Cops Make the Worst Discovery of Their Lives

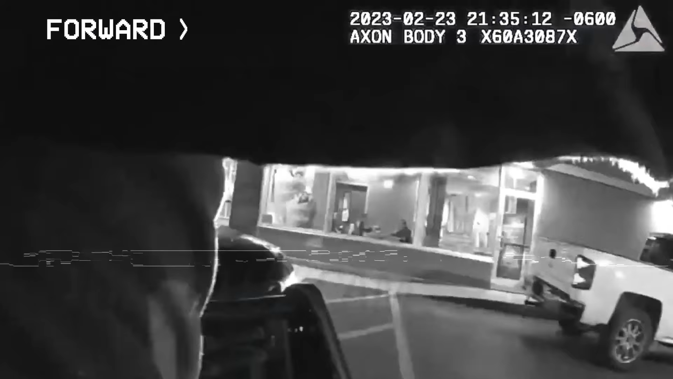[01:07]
As a result, the cops arrested Leon.
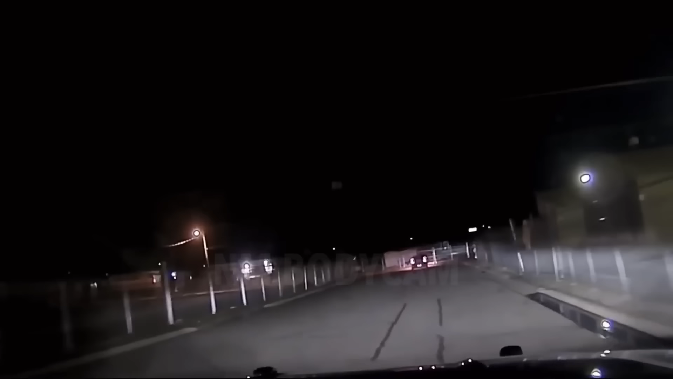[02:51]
It all began when a cop saw a man who was parked in the middle of the road.
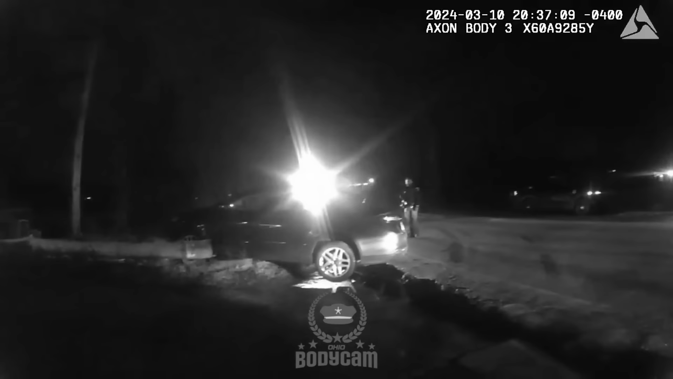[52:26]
Despite the fact that the car collided with a fence next to a parking lot,